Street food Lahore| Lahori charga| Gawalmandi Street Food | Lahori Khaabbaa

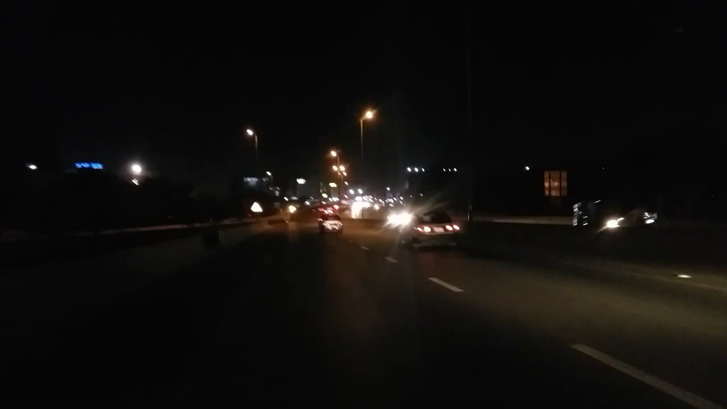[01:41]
بہت ہی خوبصورت لگتا ہے جیسے آپ دیکھ سکتے ہیں نظر آ رہا ہوگا آپ کو